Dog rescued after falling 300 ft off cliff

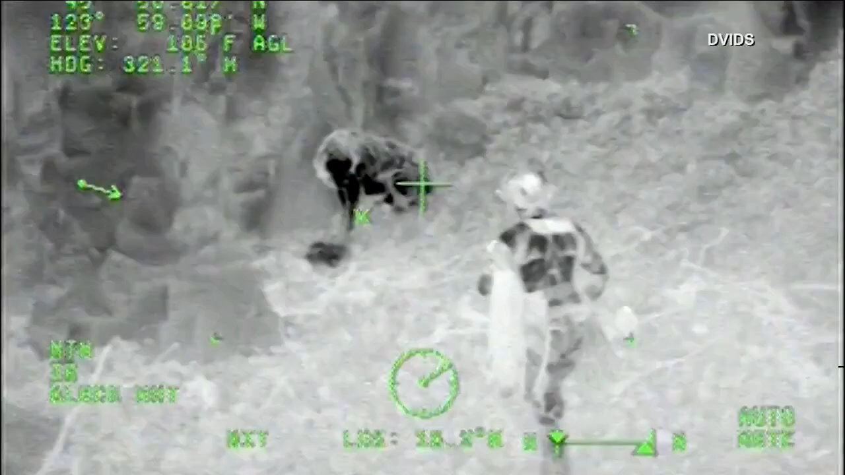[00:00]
video of the Coast Guard rescuing a dog that fell off a cliff in Oregon. Poor Leo was bloodied and bruised but was conscious rescuers were able to safely hoist the